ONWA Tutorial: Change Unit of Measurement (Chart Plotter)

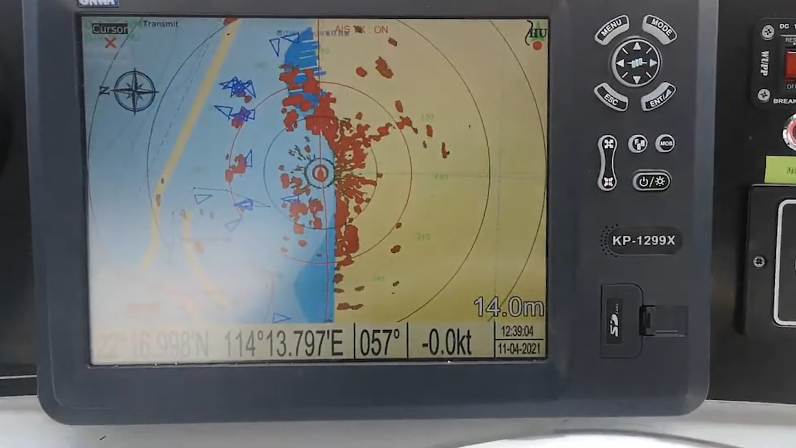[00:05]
To change the units of the measurement in your chart pattern,